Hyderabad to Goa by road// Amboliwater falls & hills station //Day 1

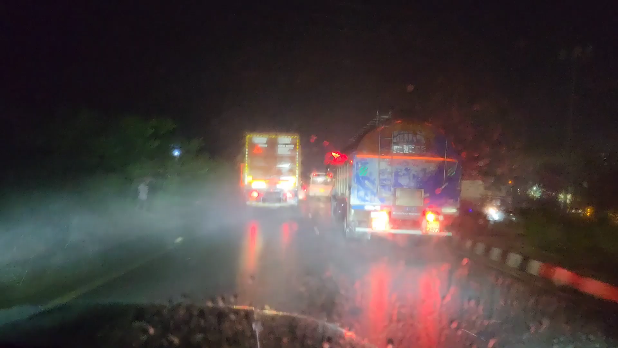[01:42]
तो गाइस हाईवे का यही रहता है कि गाड़ी किधर से कहाँ से आती तो पता नहीं चलता है, सडन ब्रेक मारा ये।
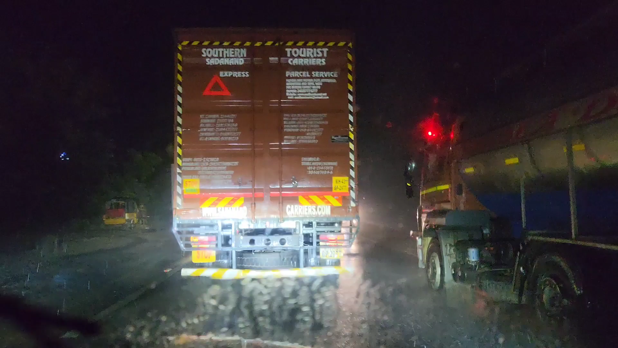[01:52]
अब देखे ना इसी ये हिसाब रहता हाईवे का। सो प्लीज बी केयरफुल व्हाइल ड्राइविंग। रात के टाइम, बारिश का टाइम तो बहुत ही केयरफुल रहना चाहिए अपन को।
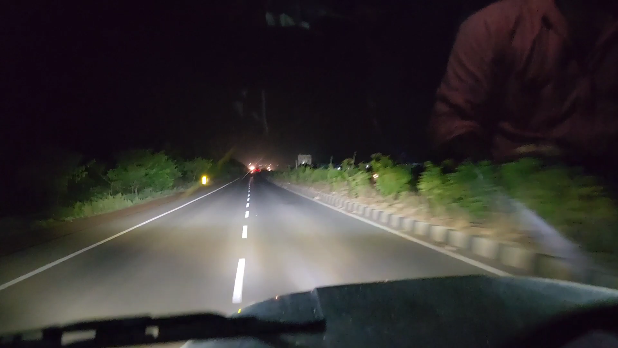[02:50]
सो आप पूरा देख सकते हैं इधर जर्री बारिश नहीं है यहाँ पर। जहराबाद के पहले बहुत ही बारिश था वहां पर, क्योंकि अपने अंजी गाड़ी में बैठे बोल के बारिश नहीं आ रहा है इधर।